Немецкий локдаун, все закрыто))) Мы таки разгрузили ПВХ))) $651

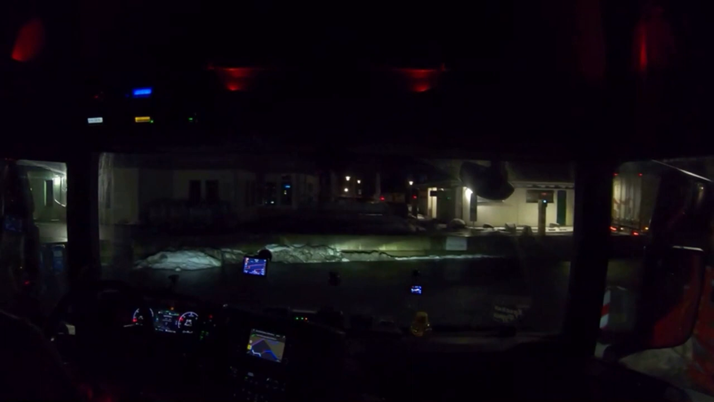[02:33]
Движняк уже вот полчаса тут машины одна за одной выезжают. С Европы рано начинают работать.
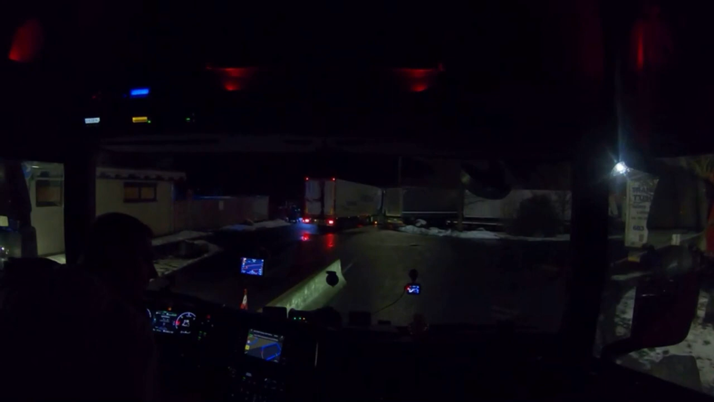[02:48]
Камушек нацепляем сейчас. Готовьтесь к правому повороту через 550 метров.
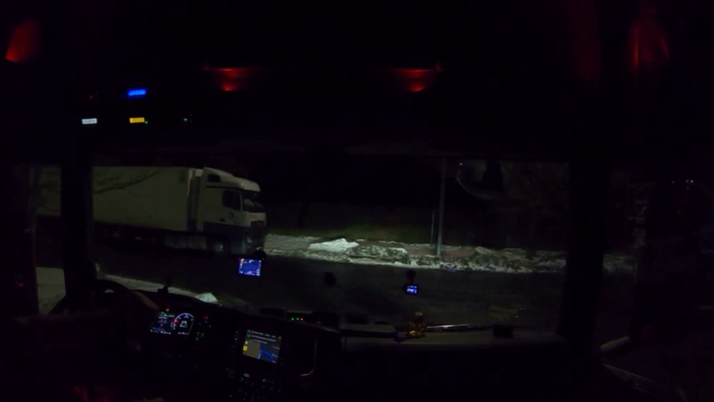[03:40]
Ну и что, и как теперь вот здесь повернусь направо, интересно. Вон там булыжники. Ну ни радиуса не хватит. Нужно, наверное, назад отдавать.
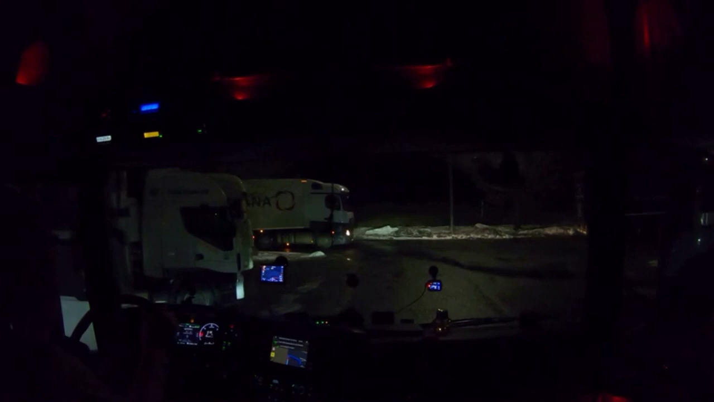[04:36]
Ну мне что-то подсказывает, что я здесь не впишусь.
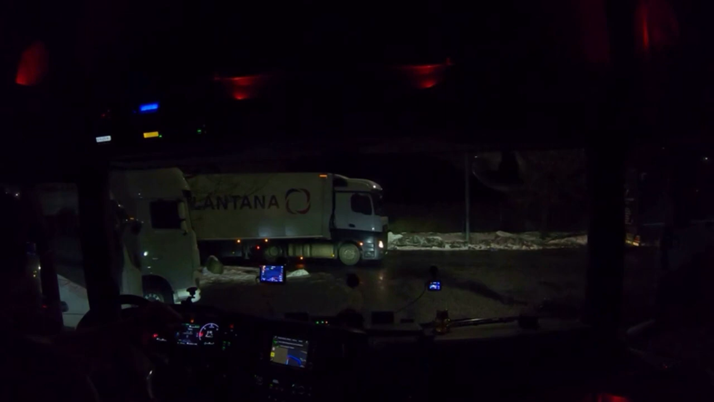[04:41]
Это нормальное явление на парковках, когда ты не можешь проехать. Не, я тут не вписываюсь однозначно.
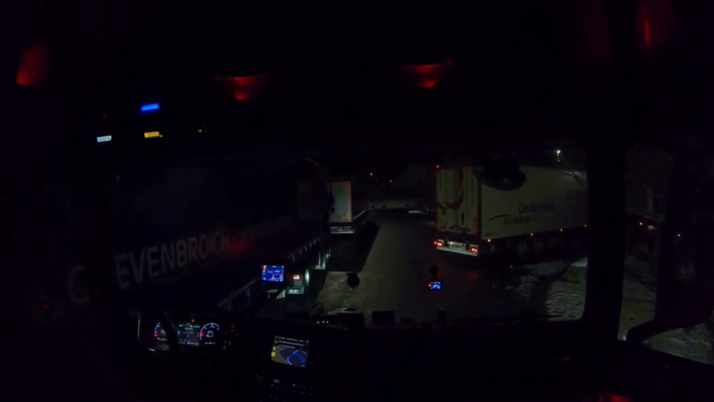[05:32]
Я знаю, я знаю. Вписываюсь. Не, я вписался.
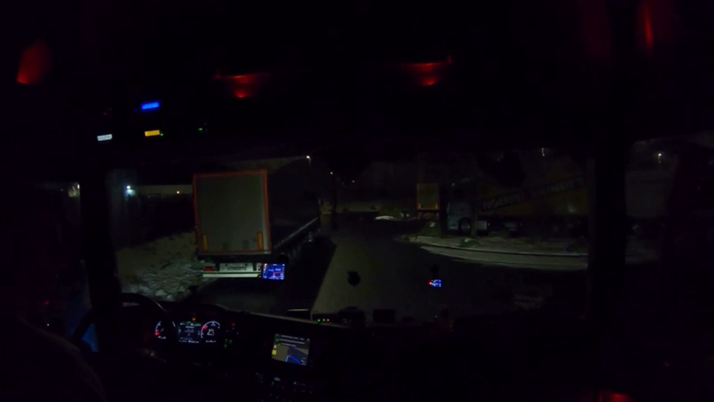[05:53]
Ну в общем, вот такая фигня. Оно нормальное явление тут постоянно. Все парковки забиваются. Видите, автохол 20 евро стоит. И он битком. Парковаться негде. Мест не хватает парковочных. Видите, вот так становится. Ну кто как. Изменение машин.
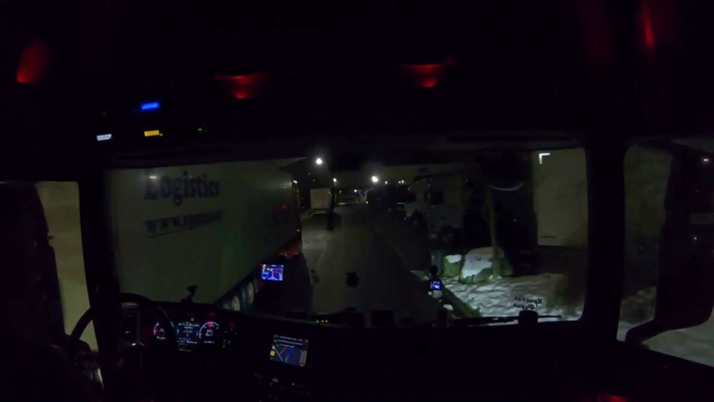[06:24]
Через 170 метров повернуть налево. Отходы строили. Затем через... Шлопан-то снесен. Ну я как бы ходил к этой... Немке.
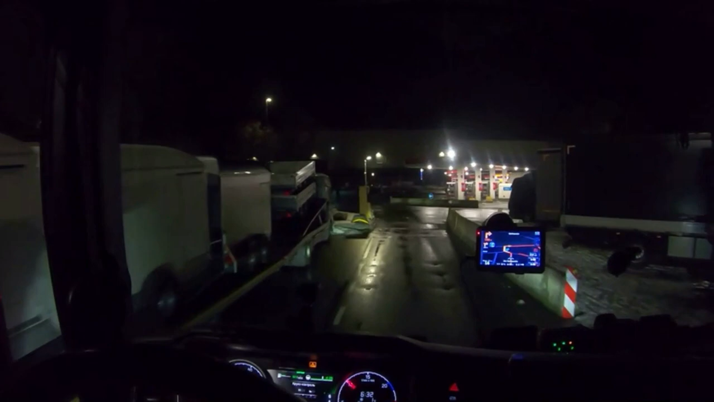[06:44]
Так-то можно вот, в принципе, уехать.
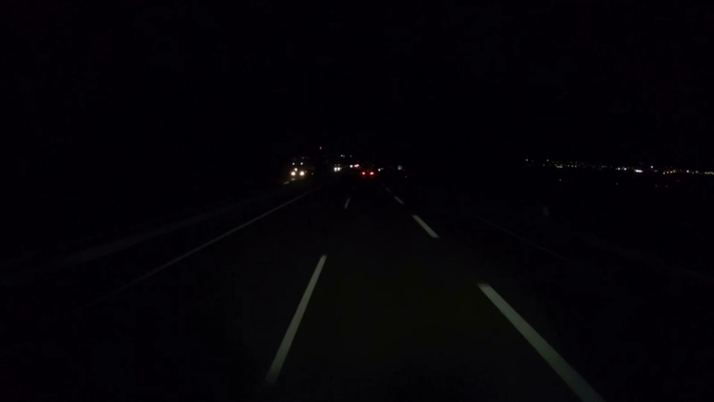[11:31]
К таможне. Кстати, написано в 7.30 откроется. Сейчас 7.10. Вот как раз мы приедем. Пять минут. Пять... Три километра осталось. И таможня заработает. Все четко. Вот так. Красиво. Пока.
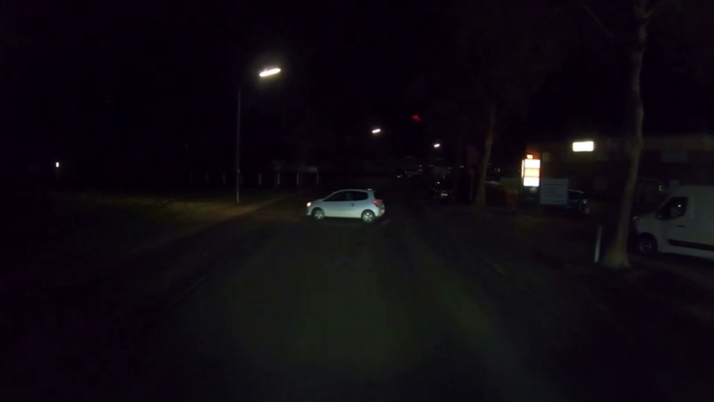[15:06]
Конечные чувства через 400 метров. Вот через 400 метров с левой стороны у нас должна быть таможня. Все тут есть. Какая площадка нет? Или тут на улице стоять? Посмотрим. Так-то вот места есть на улице свободные? Пока. Внутри не надо заезжать. Вон кто-то вон припарковался слева.
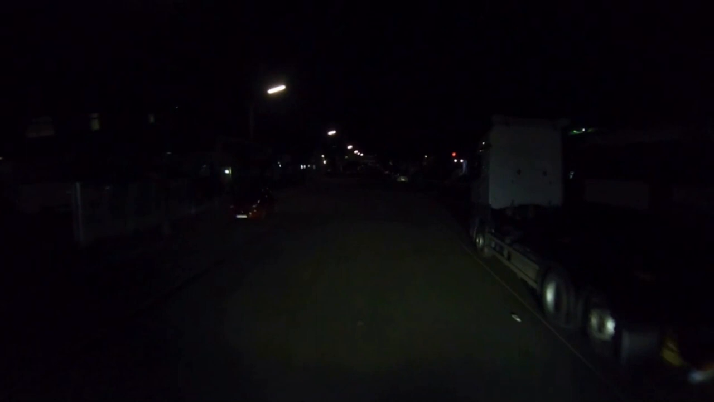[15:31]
Можно было вот здесь, в принципе, справа припарковаться. А вот здесь вот можно слева. Вы прибудете в конечный пункт через 100 метров. У тебя тут остановка написана запрещена. Вот таможня с левой стороны.
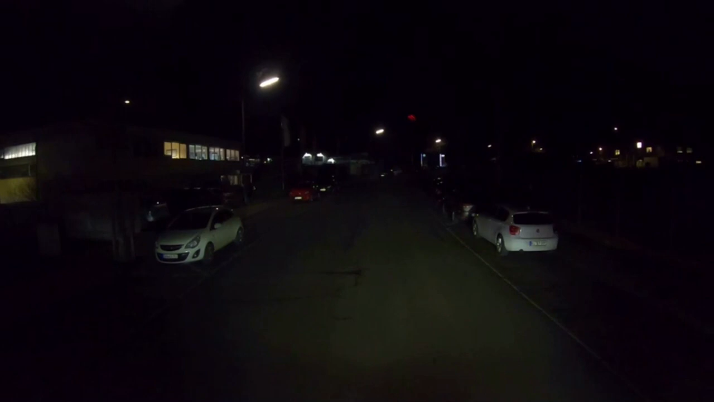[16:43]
Потому что, ну, не знаю. Там я никого грузовиков не вижу. Движение вроде бы как запрещено. Там значок висит. Сейчас сзади нас там объедут. Две маленькие.